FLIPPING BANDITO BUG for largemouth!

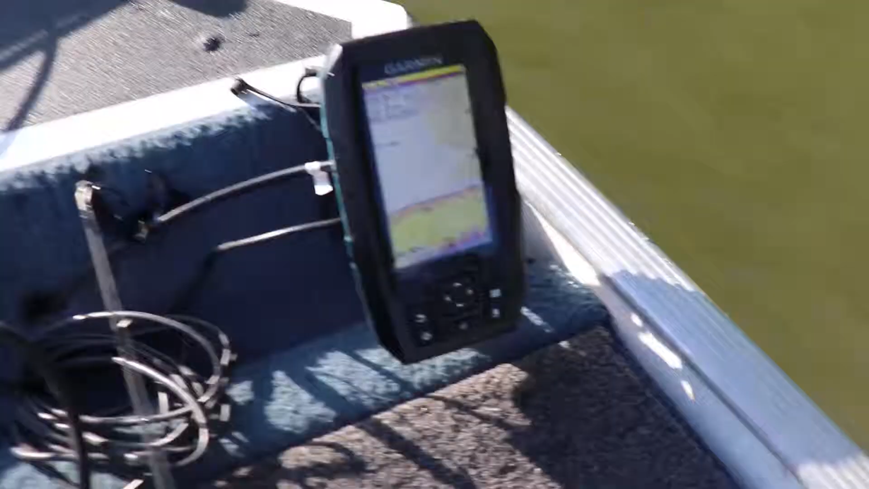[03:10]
Alright, so I'm going to show you guys something.
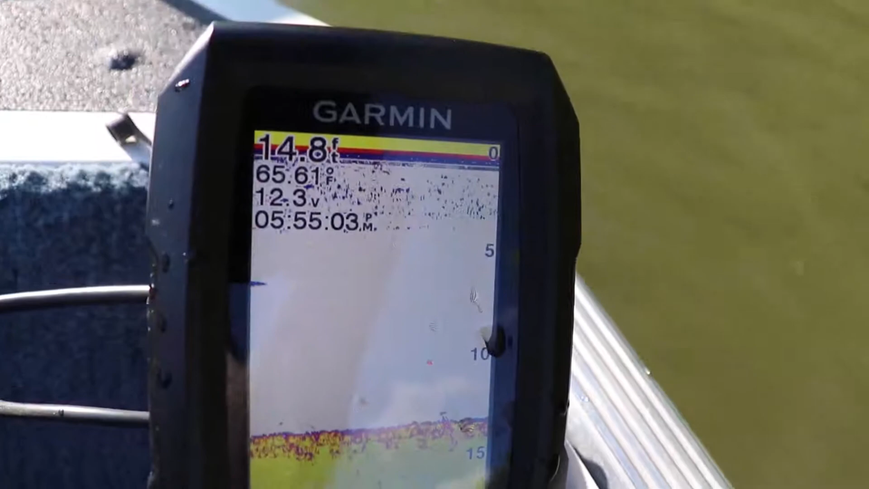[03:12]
On screen: water 65.61°F
So far, I mean, there's trees up on this. But the way this lake's set up is it'll literally go to a straight drop off. So I'm going to go in and show you.
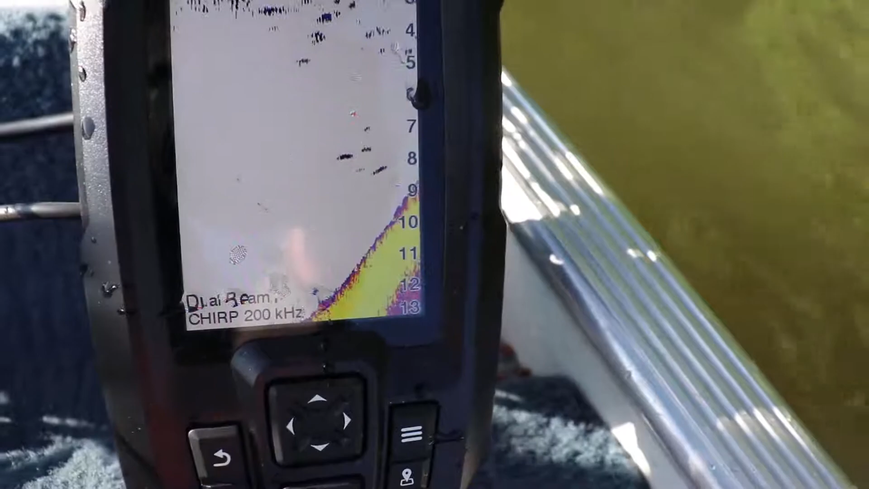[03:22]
But you can see how it just comes straight up. It'll literally go from like two feet and it just drops down to nothing.
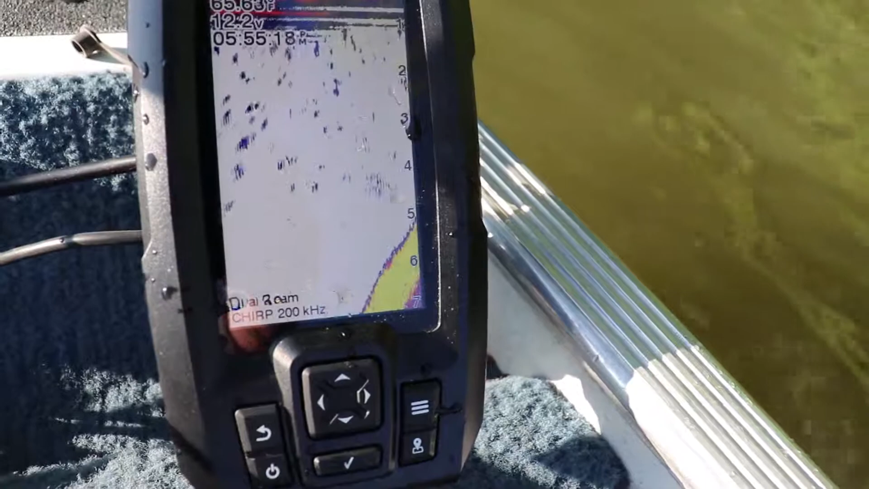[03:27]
Like just 15 feet deeper. That's how this lake is.
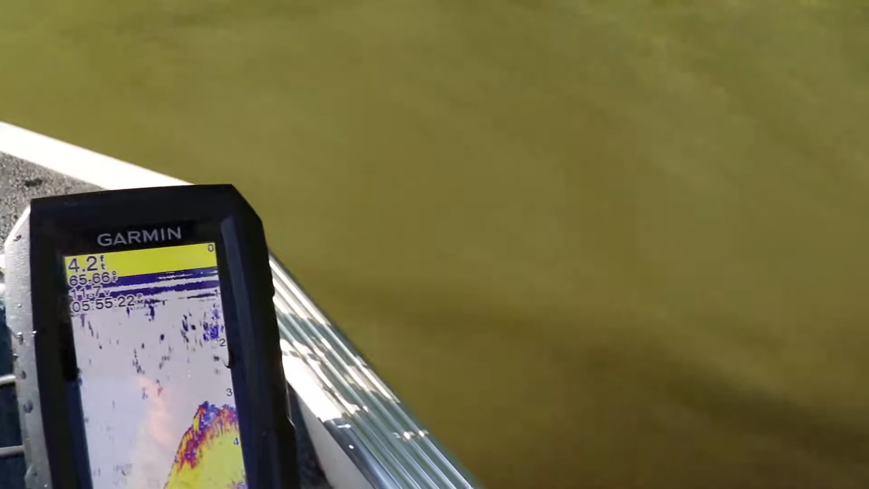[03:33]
So a lot of these bites, I'll pitch real close to the bank and you'll get these high spots here and there.
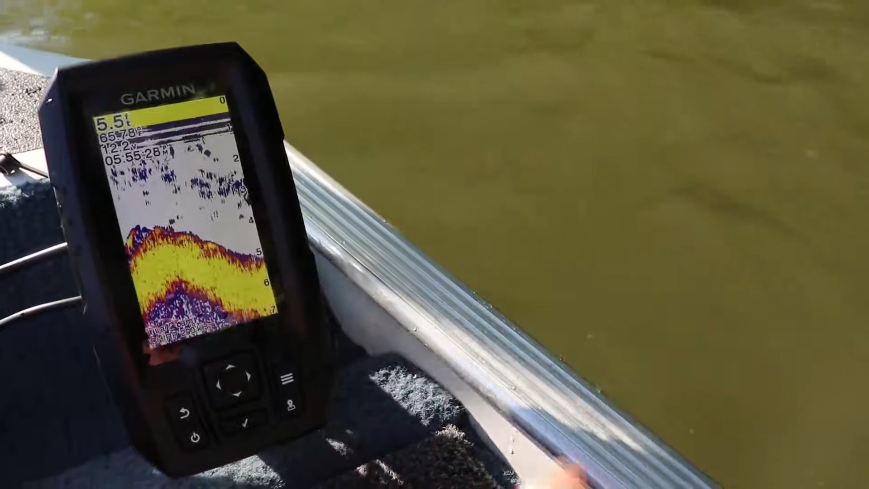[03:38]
But a majority of it, it goes straight down the rock. So there's trees in the water.
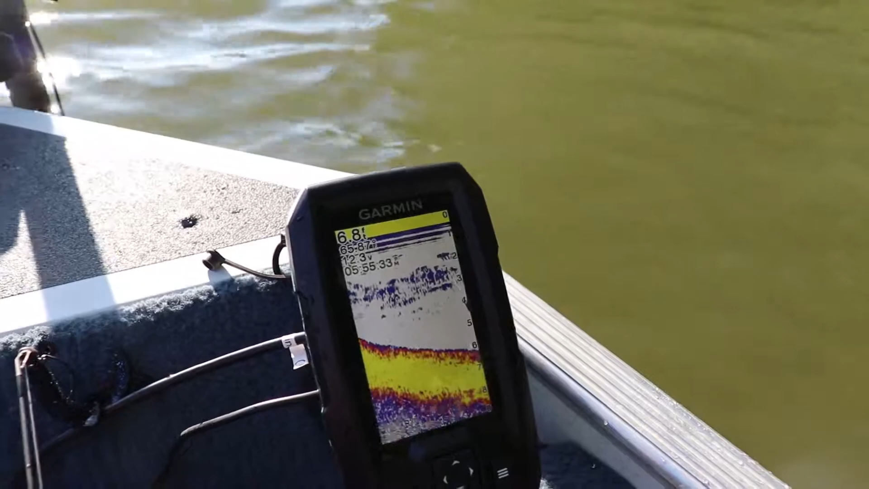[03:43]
So I'll just pitch right up on the bank. It's a lot deeper than it looks. That's where they've been sitting.